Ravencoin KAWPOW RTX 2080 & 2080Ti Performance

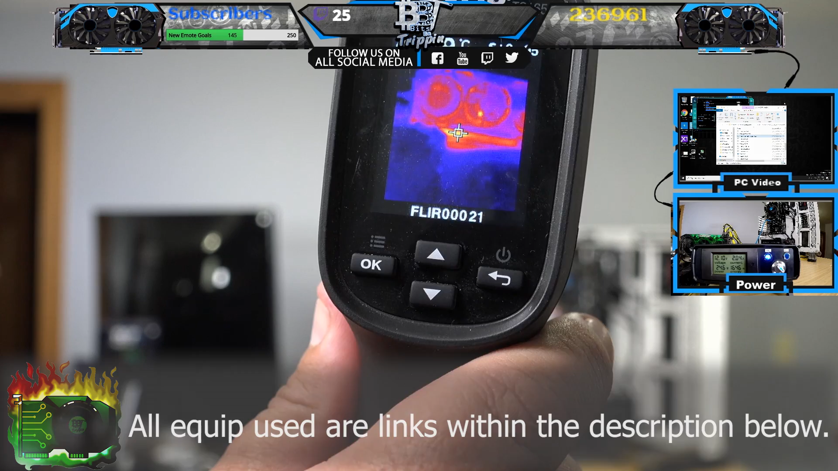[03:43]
thermal view and that glowing was the was the capacitors on the riser so the outer part of that capacitor there's two capacitors in the front of that that riser and it was glowing almost a 40.9 to
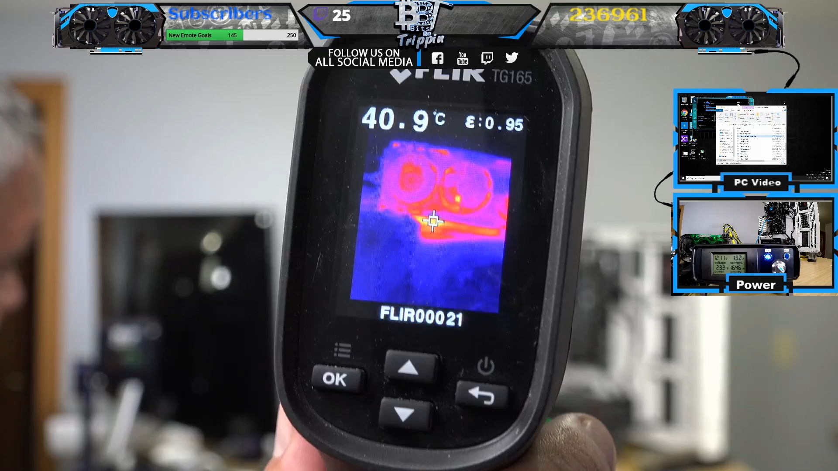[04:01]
On screen: spot 40.9°C
the rear you can't really see but you can see where the back plane is getting pretty
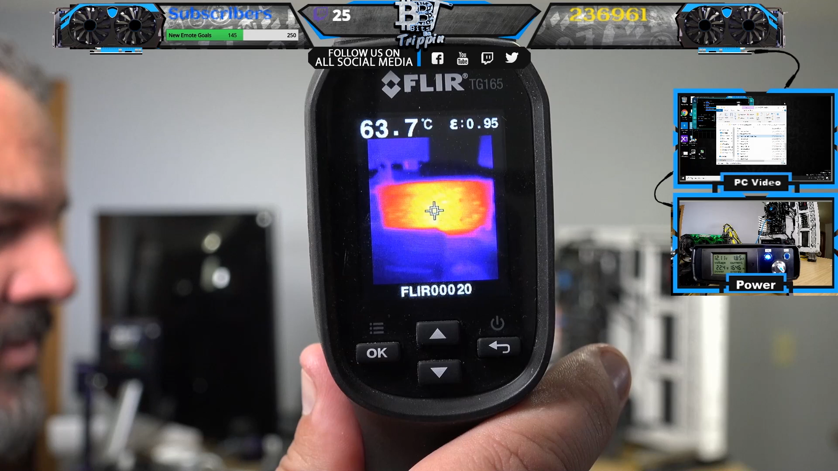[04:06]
On screen: spot 63.7°C
warm when you're running that kind of power to it all right let's step